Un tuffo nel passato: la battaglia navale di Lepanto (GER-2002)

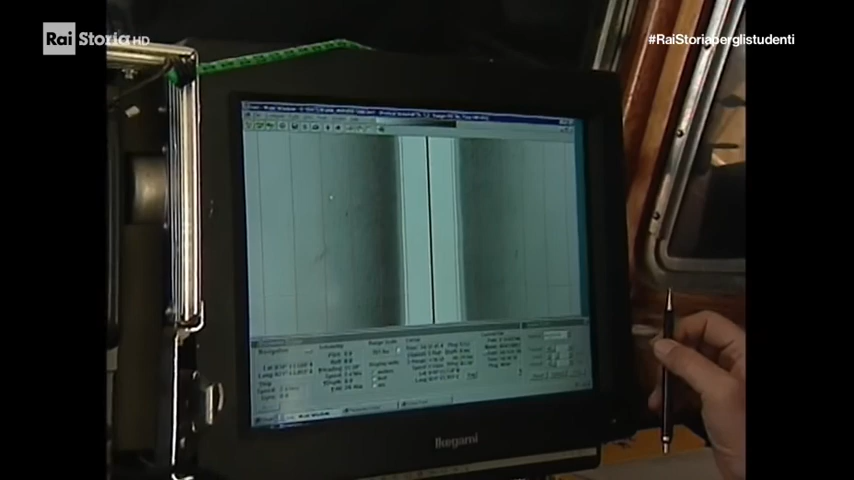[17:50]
Ogni linea rossa indica una distanza di 25 metri il che significa che possiamo coprire un'area di 300 metri quadrati.
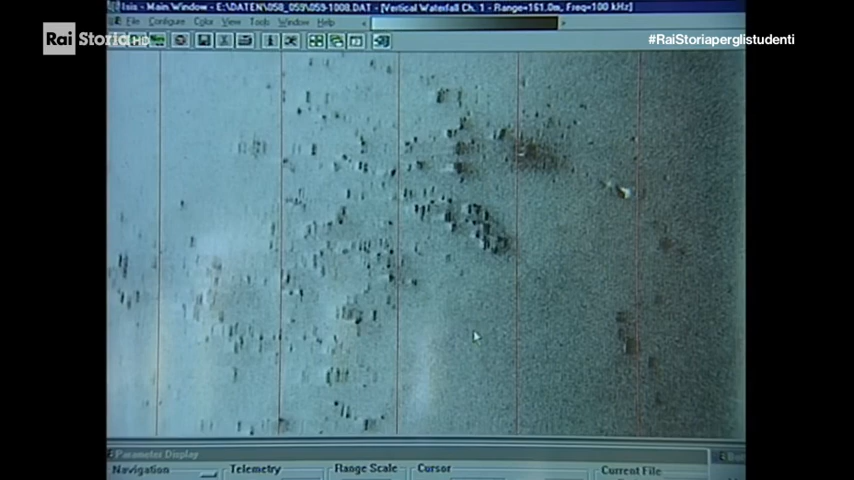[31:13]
Il fondale presenta un leggerissimo rilievo. Ci sono molti punti interessanti.